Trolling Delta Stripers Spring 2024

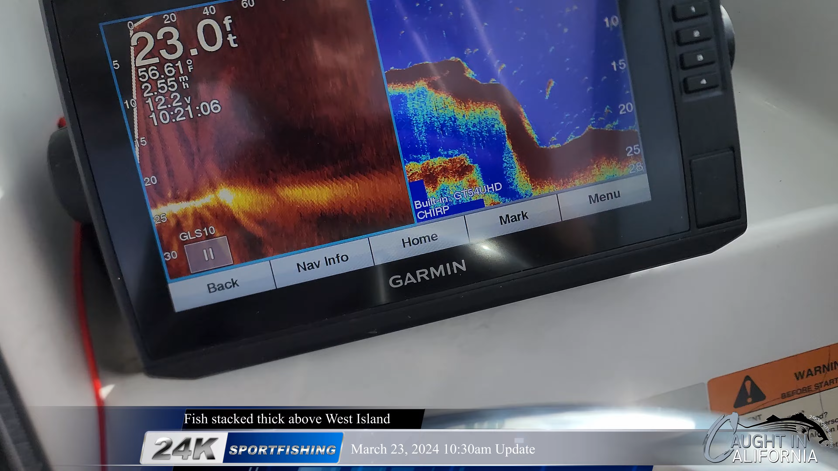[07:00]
On screen: depth 23.0 ft, water 56.61°F
and it's a perfect zone for these fish or these stripers to ambush,
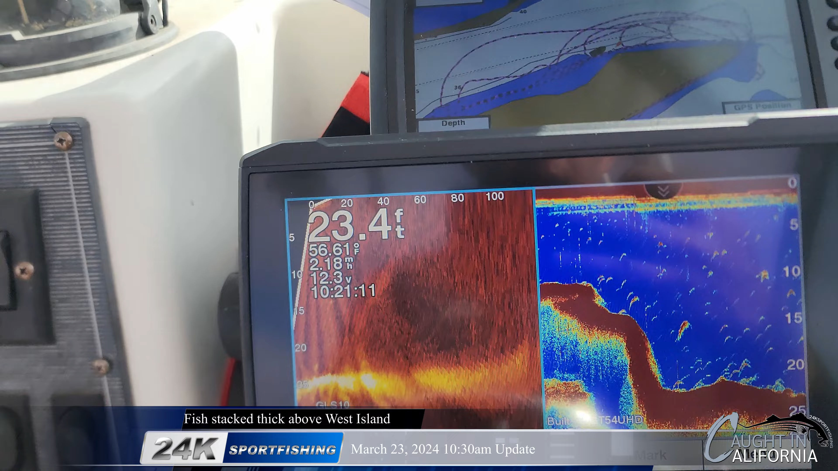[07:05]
On screen: depth 23.4 ft
because they're all just hunkered in 20 to 30 feet. And as we cross over those tops, we're getting bit.